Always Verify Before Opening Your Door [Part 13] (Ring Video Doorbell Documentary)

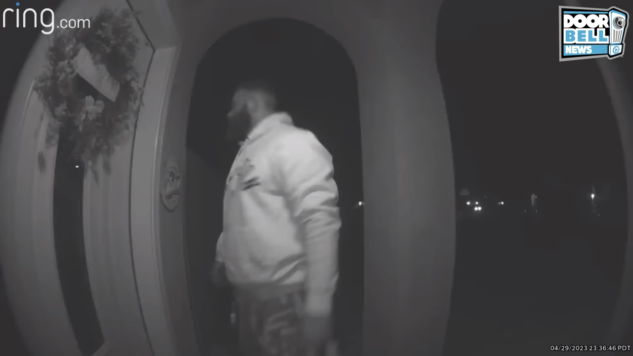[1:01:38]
Calexico, California. Another doorknob wiggler. Better make sure those doors are locked.